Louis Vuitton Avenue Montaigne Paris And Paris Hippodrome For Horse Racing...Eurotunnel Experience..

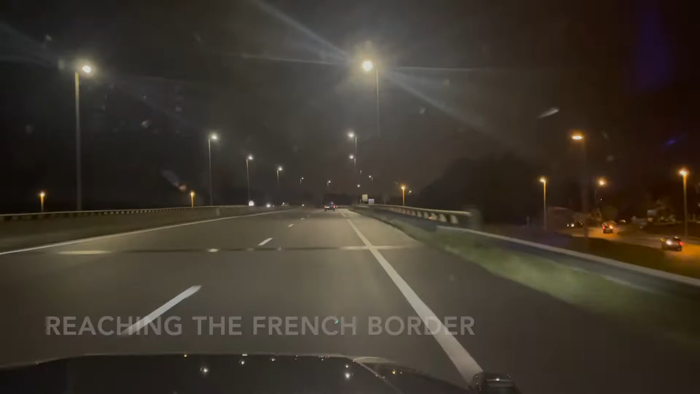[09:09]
I'll be at the French border in Calais in next 5 minutes, and you can see it's still dark. I started at 4 this morning,
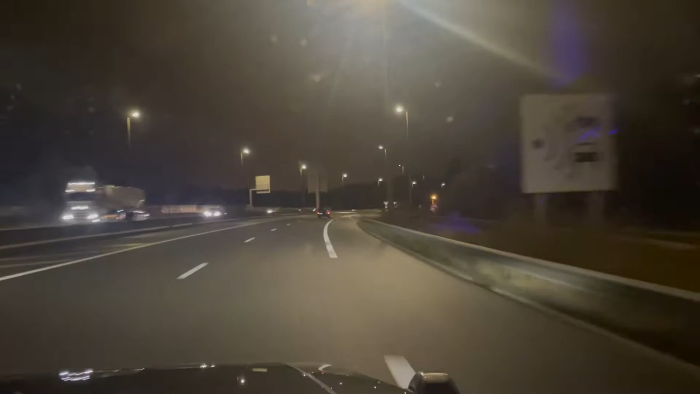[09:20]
so it took me 3 hours from Paris to get to this place, and as long as I can, I would show you the formalities at the port and how things work these days to pass the port onto the Eurotunnel, and how do we board the Eurotunnel and how do we exit it. So yeah, we'll try our level best to do that.